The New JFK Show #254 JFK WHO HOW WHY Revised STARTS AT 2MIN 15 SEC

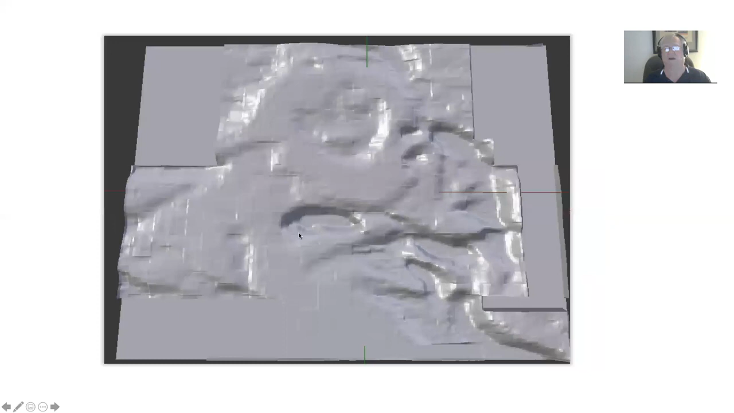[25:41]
Look at the enormity here of the cavity in JFK's skull. So we have no doubt that JFK had a massive blowout to the back of the head based upon multiple lines of proof, of which there will be more to come.